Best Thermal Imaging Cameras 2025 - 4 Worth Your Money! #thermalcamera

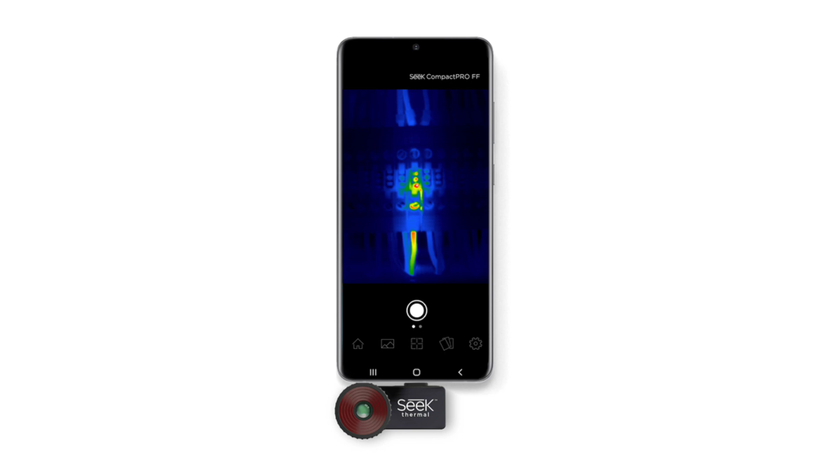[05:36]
The free Seek Thermal app makes it easy to adjust settings, capture images, and analyze heat patterns.
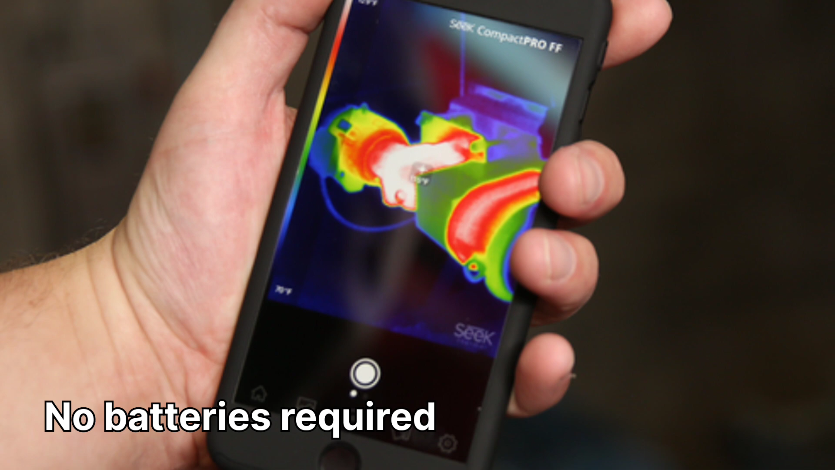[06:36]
No batteries required. Just plug and use. Detects heat up to 1,800 feet away.
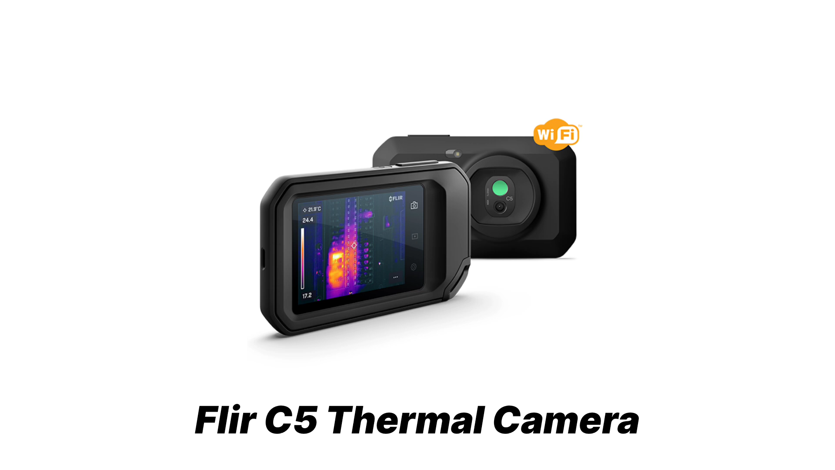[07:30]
Up next is the FLIR C5 Thermal Camera, which is compact, rugged, and ready for the job.
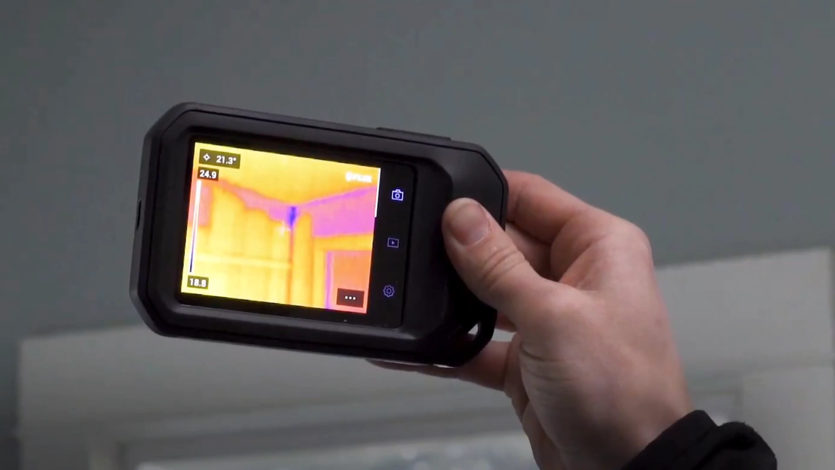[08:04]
delivers sharp and clear thermal images, made even better with FLIR's NSX technology,
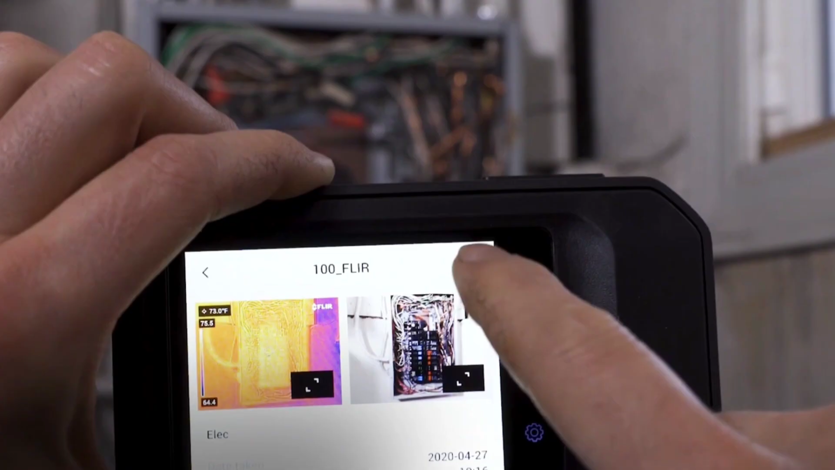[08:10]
which overlays visible details onto thermal images for added clarity.
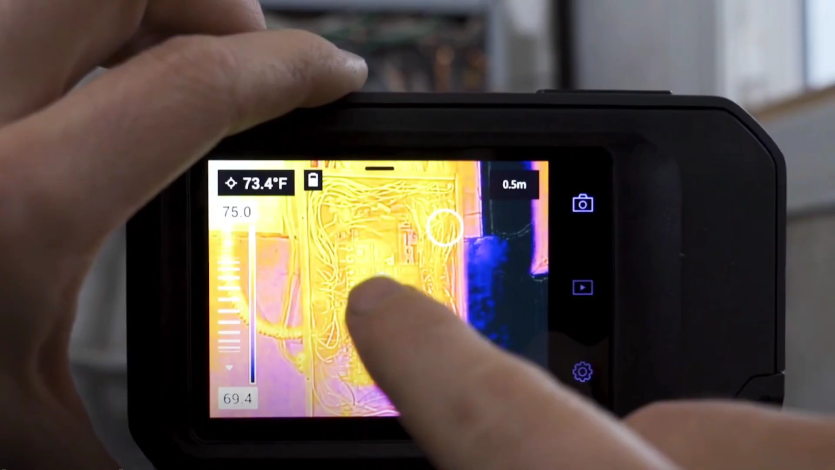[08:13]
On screen: spot 73.4°F
Whether you're detecting heat leaks, troubleshooting electrical faults, or inspecting insulation,
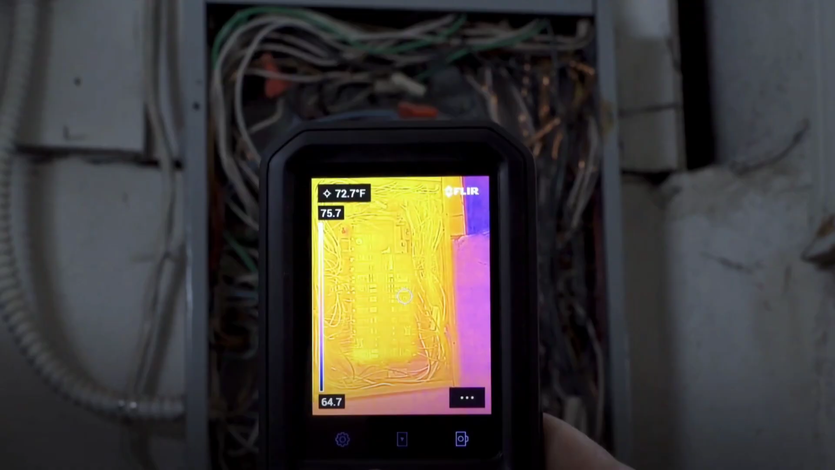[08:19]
On screen: spot 72.7°F
this camera provides the precision and detail needed for quick diagnostics.
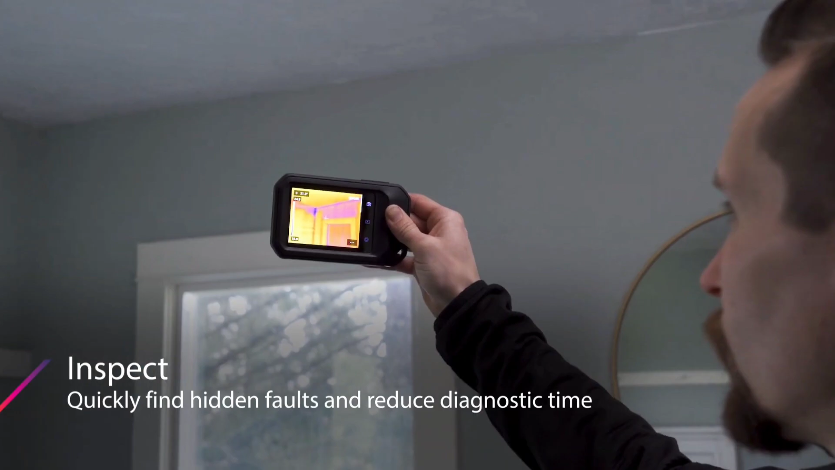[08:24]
The 5-megapixel visual camera, LED flashlight, and 3.5-inch touchscreen make it easy to use in various environments.
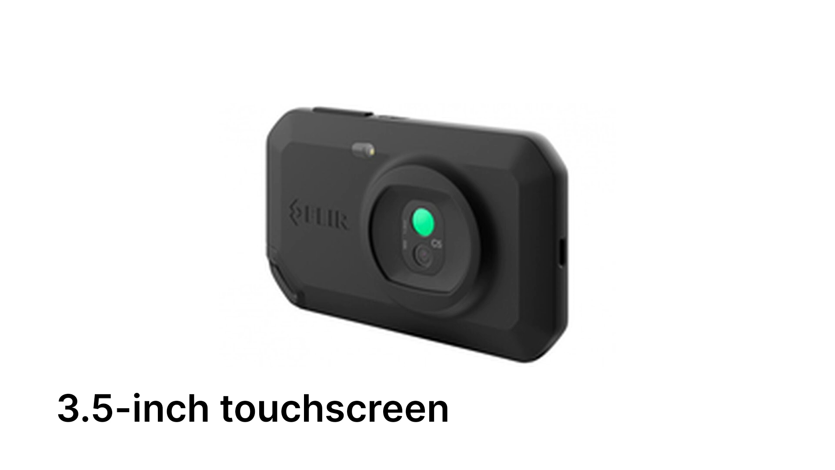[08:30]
Unlike older models, the FLIR C5 is Wi-Fi enabled,
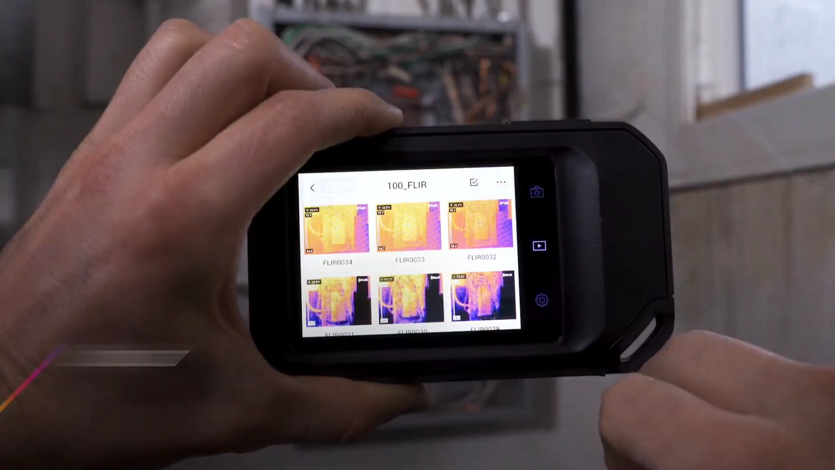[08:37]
allowing you to upload images directly to the FLIR Ignite cloud, where you can store, organize, and share them instantly,
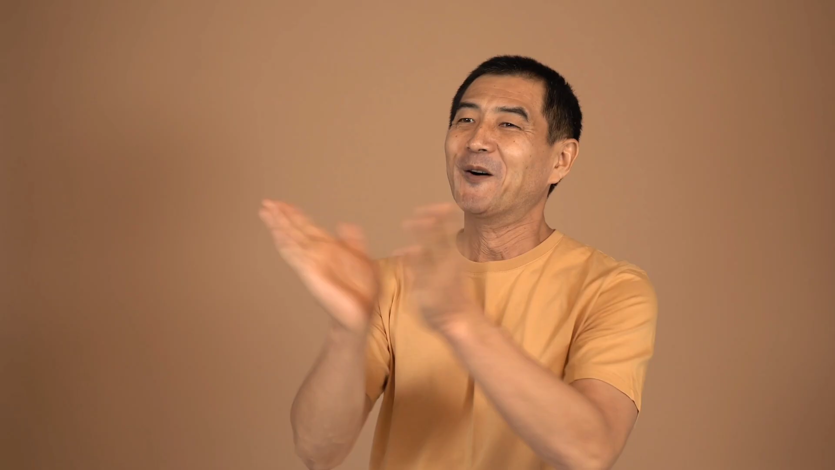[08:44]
a huge advantage for professionals who need to document and report their findings.
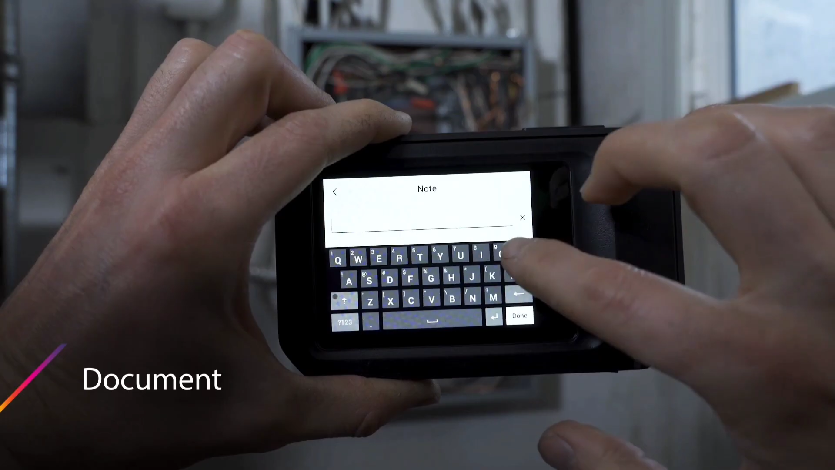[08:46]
It's durability and usability. Built for real-world job sites,
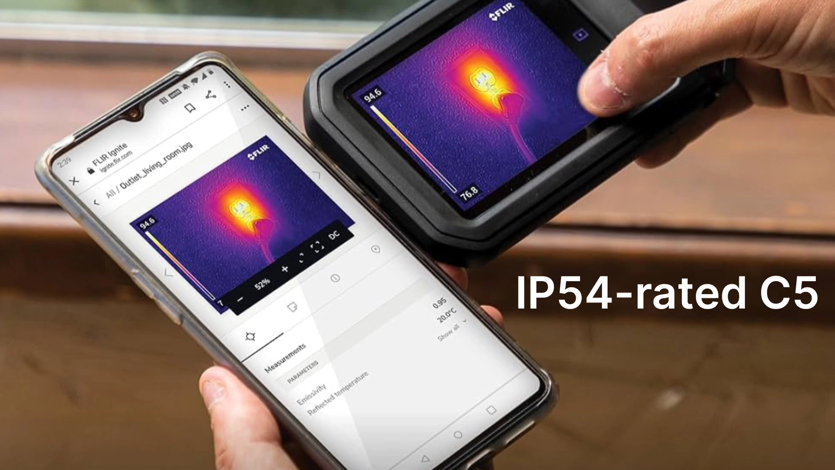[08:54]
the IP54-rated C5 is dust and water-resistant, and can survive drops from up to 2 meters.
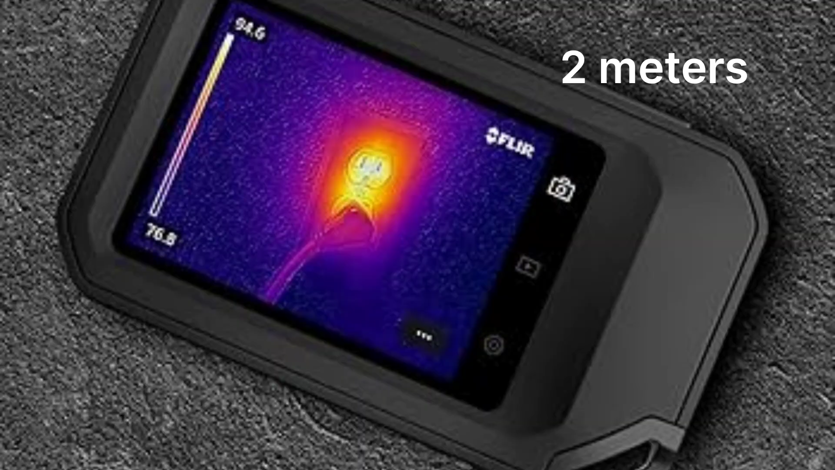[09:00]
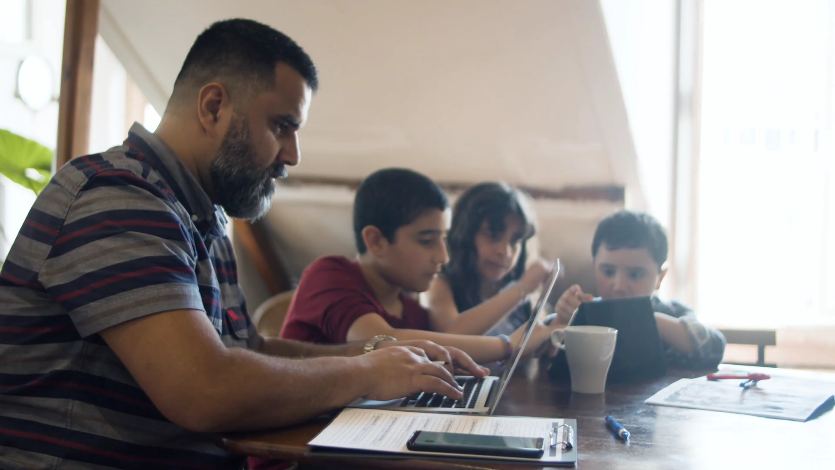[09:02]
It's pocket-sized yet rugged, making it a reliable companion for field work.
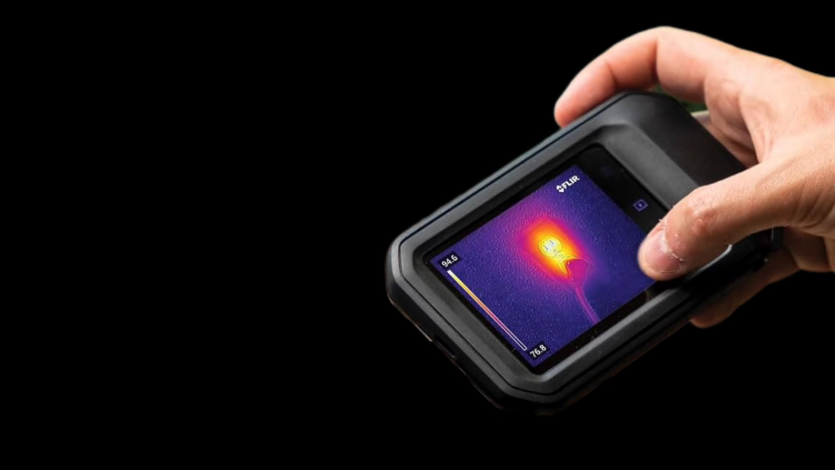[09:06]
Value for money, at $799, the FLIR C5 isn't the cheapest option, but its Wi-Fi connectivity, cloud storage, and rugged build make it worth the investment.
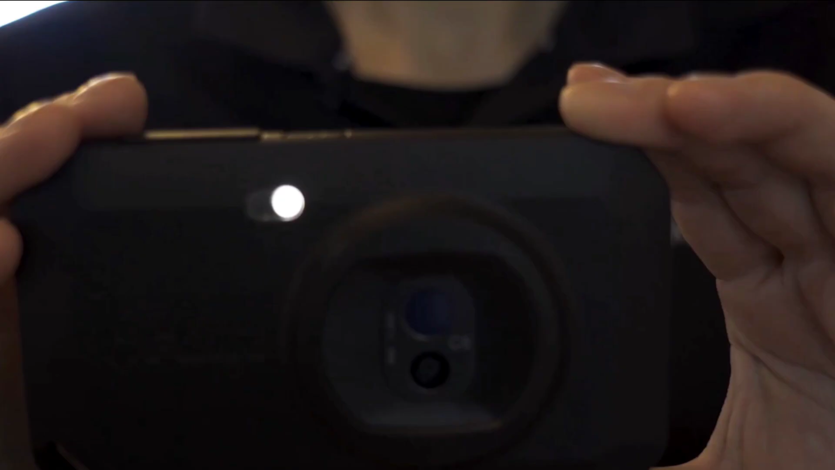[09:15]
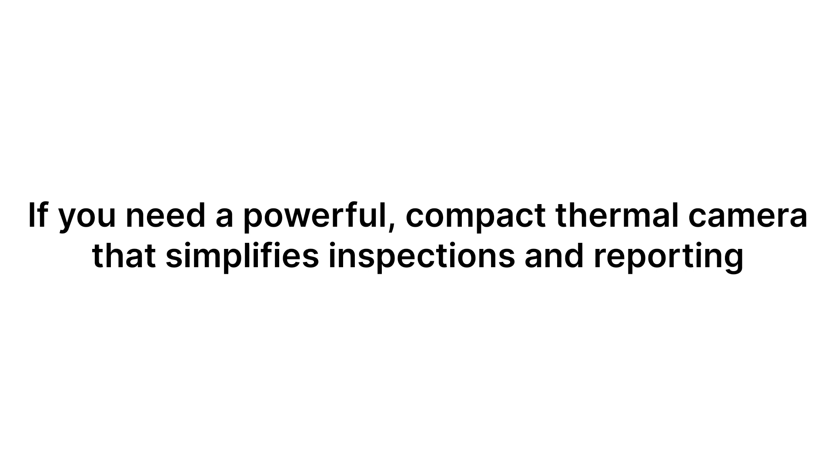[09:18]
If you need a powerful, compact thermal camera that simplifies inspections and reporting, this is a top-of-the-line choice.
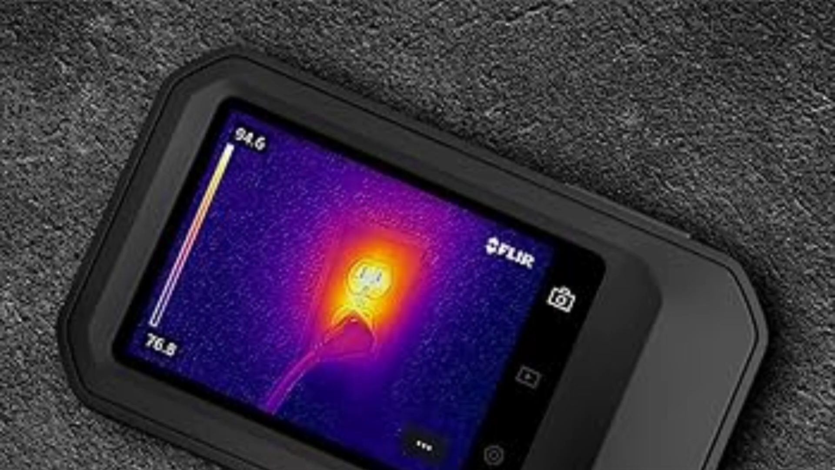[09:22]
Final verdict, is it worth it? Our rating for it is 4.5 out of 5 stars. Pros.